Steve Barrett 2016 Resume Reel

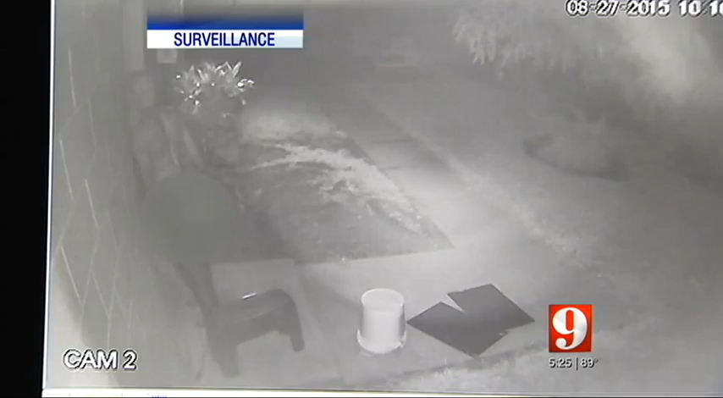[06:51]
During the 25-minute visit, he's seen checking the locked door, using a stool to get a look through a window.
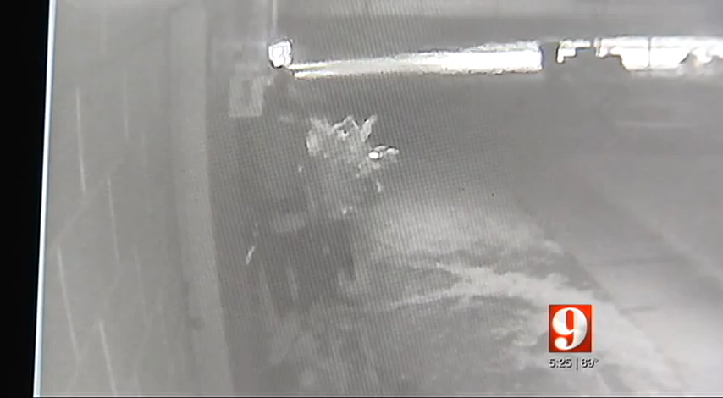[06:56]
He's seen ducking at one point as a car passes, and at one point running away, and then coming right back.
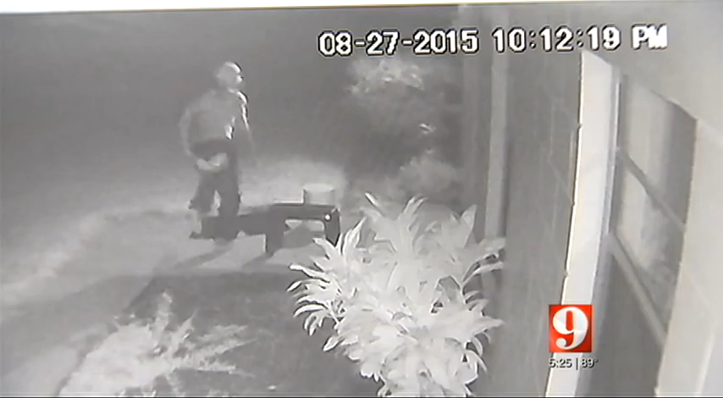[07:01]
It leaves me frightened. Like last night, I couldn't sleep. I had a very uncomfortable night. I was waking up all through the night, checking the monitor and checking the monitor. Ruby called deputies, and they copied the video.